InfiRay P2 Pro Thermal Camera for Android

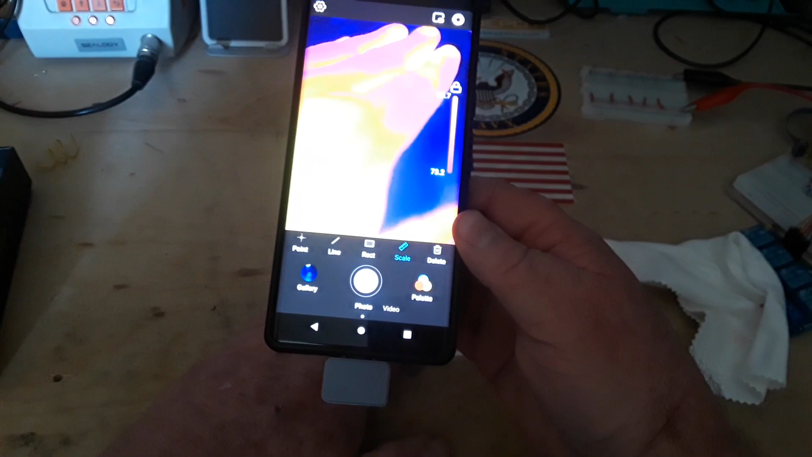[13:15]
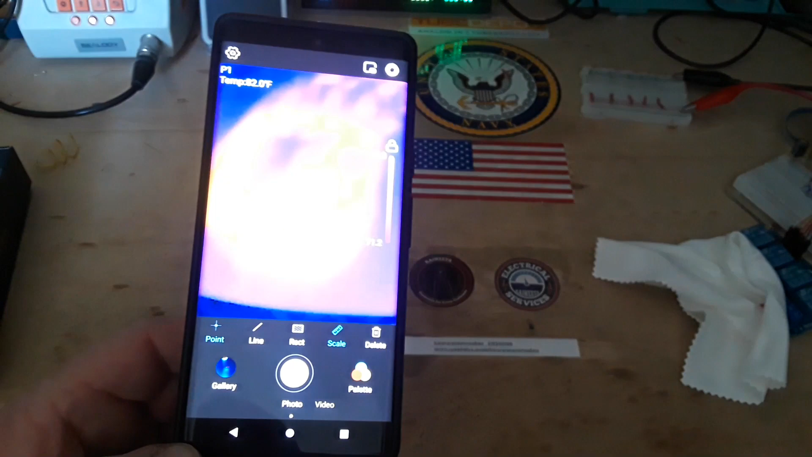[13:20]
and if i say point there 81 degrees so you can put the scale in scale rectangle how's that area
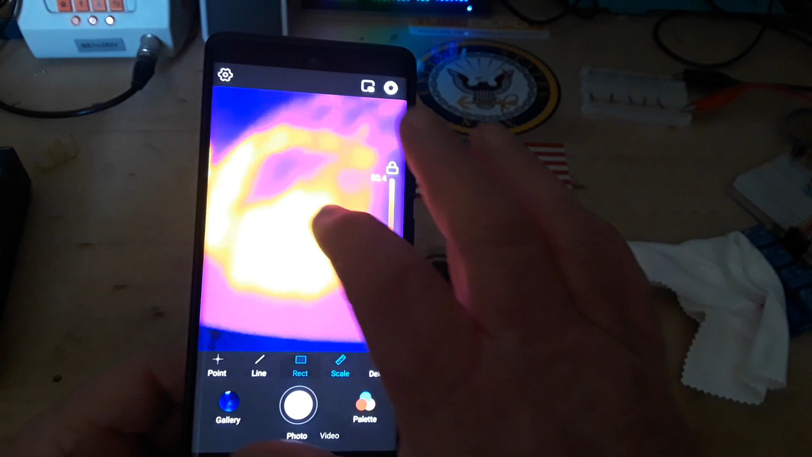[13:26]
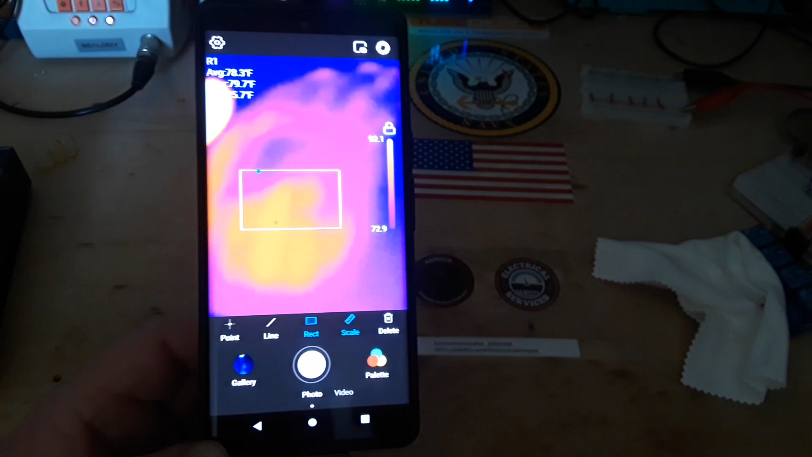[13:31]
average max min yeah i am no expert on 3d cameras but uh that little guy is cool